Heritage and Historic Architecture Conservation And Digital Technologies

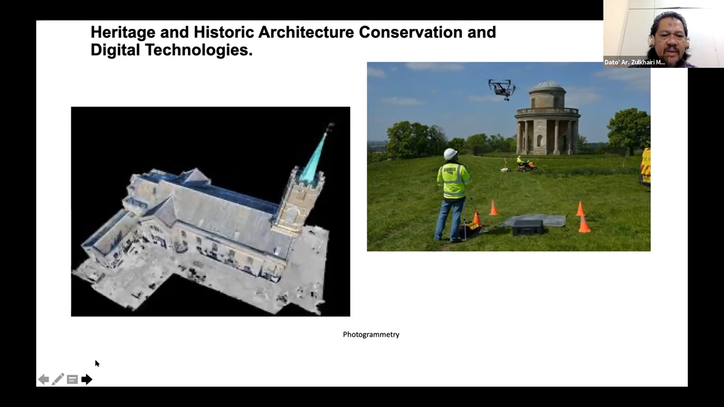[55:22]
If you use laser scanner, maybe 60 or 70,000 USD. So that's the difference. But laser scanning has much more sophisticated application. Okay, this one, the third one is you use a 3D laser scanner.
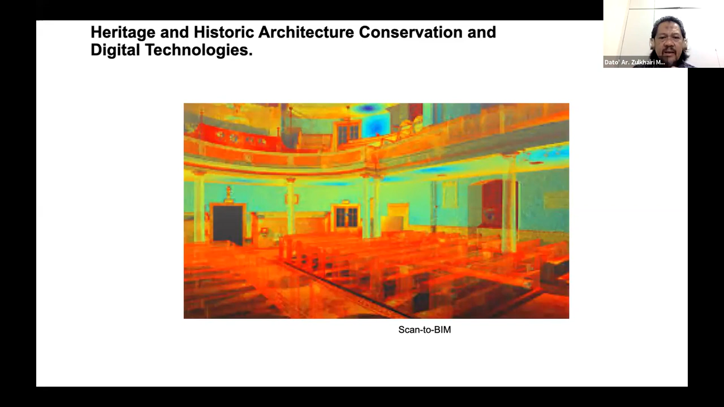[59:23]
So I think architect student knows about it. So it's very difficult, but this one is, you use laser scanner. It will scan the whole of the interior. And then from there, we transfer to BIM. BIM will process it into a 3D model. Okay, this is the difference between photogrammetry and LiDAR using drone. On your right is LiDAR, where it scans the whole site. It penetrates down the vegetation. Whereas the photogrammetry is, you take hundreds of photos. You can use drone as well. Yeah. So that's the it's comparison between photogrammetry versus LiDAR.
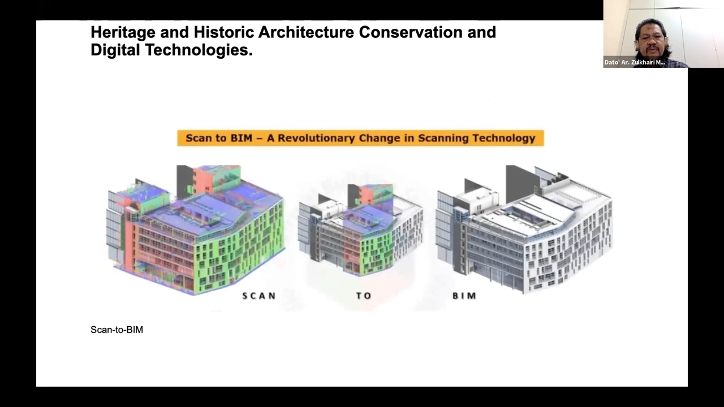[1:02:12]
Then BIM will process into a model, 3D model, exactly to what you see on site. Okay, this is the impact of modern technology on documentation.